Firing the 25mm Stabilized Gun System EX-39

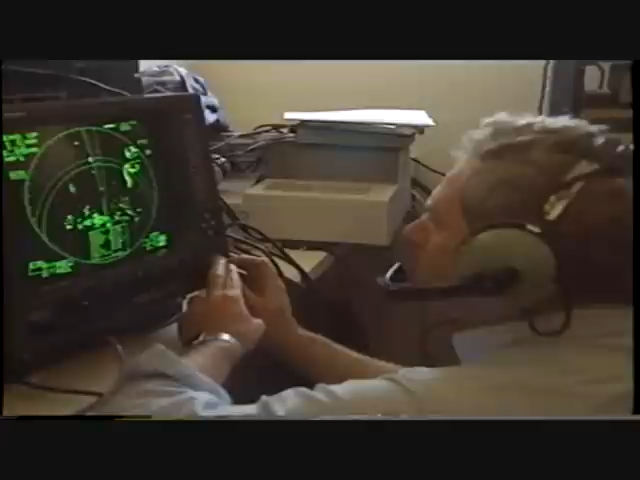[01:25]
There's one three out there. Three point six, three.
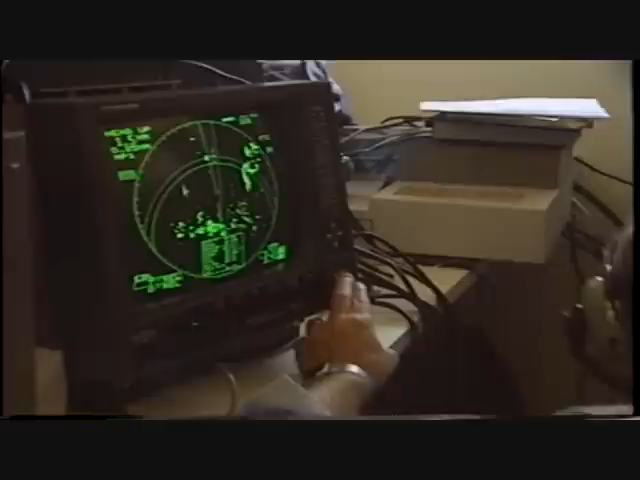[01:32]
One point two, five. One point two.